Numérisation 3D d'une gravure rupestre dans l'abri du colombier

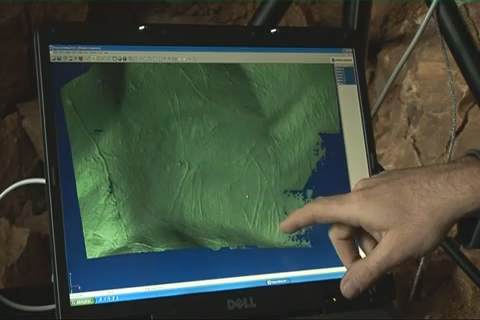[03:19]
Voilà, on voit bien les petites pattes qui ont été bien gravées de façon assez prononcée.
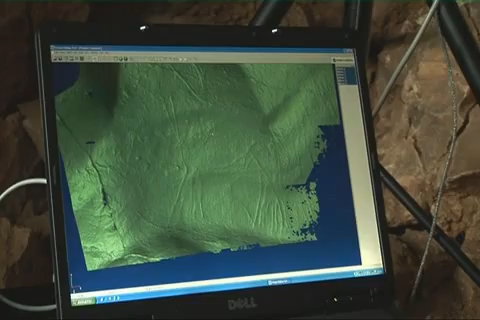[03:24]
Au-dessus, les cornes. Et puis le contour de l'animal.
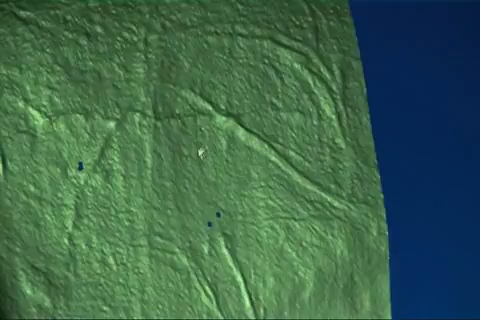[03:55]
Ça commence à sortir quand même. Même dans la fiche pixel, on les voit bien. Vas-y. Ici, ici.